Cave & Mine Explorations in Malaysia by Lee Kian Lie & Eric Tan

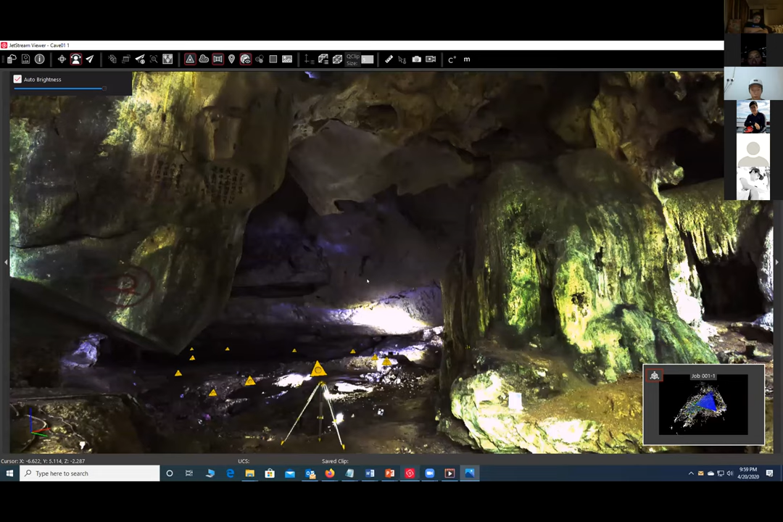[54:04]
So we're starting to do some survey, of course, on the land first. So from here, you can Google. You can do a 360 panoramic walkthrough. So you can move around to see the cave structure.
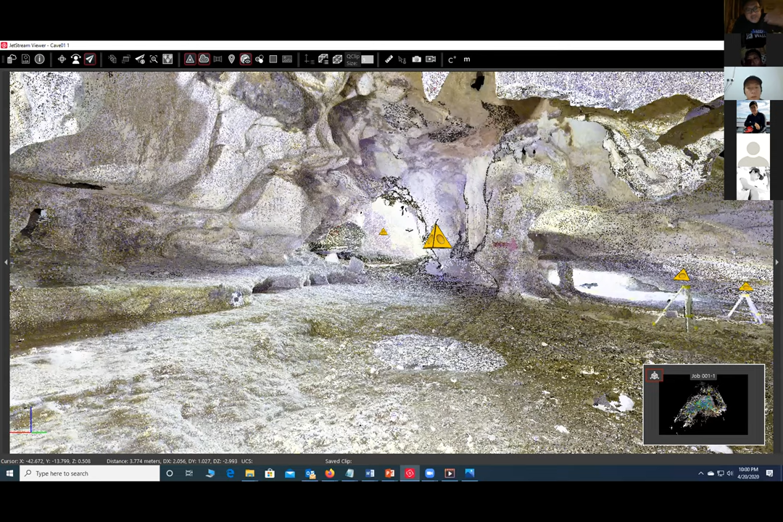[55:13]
นี่คุณลีเขาเอาเครื่องเลเซอร์สแกนมาจากที่ออฟฟิศนะครับแล้วก็มาลองสแกนในถ้ำดูแล้วก็ได้ภาพสามมิติในถ้ำเขาก็ไปเสนอกับพวกหน่วยงานความช่วยเหลือว่าถ้าเกิดมันควรจะมีข้อมูลนี้ในการเผื่อมีเหตุการณ์ในถ้ำเอาไว้ช่วยเหลือได ้ so the one of the reason we do this one because here inside here they have a kind of the how to say is the all kind of the graphicI say to say the what they call the all kind what they say I don't know the term that say the kind of the all kind of painting here. So this is one of the method we capture to help the researcher to keep the information inside here.
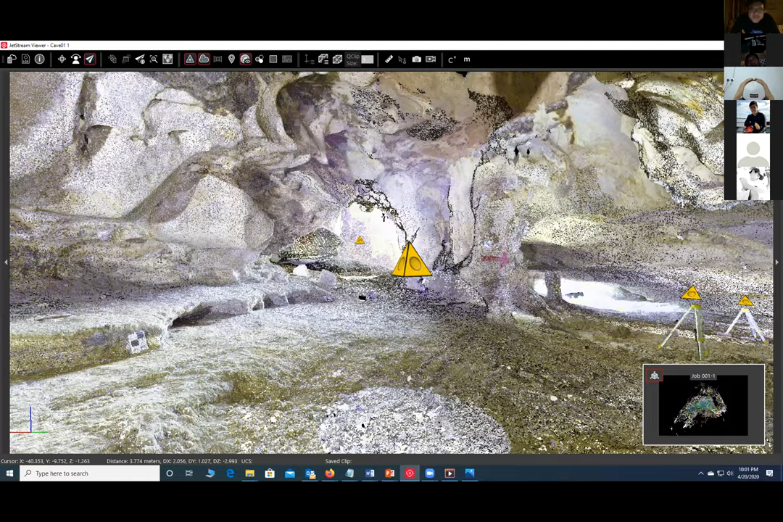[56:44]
Then we can bring back the 3D data and then go back to do the design. So I saw the overseas people is using this the same model. They do the cave survey. So I just tried. I take this machine and then go to one of the cave at the Kinta Valley.And with the help of the people there, I mean the friend, so we do this scan. So the result is quite promising and you got the HDR image. So you can see some dark area you can move, you can see around. But this one we use for the structure, I mean to capture the plant information.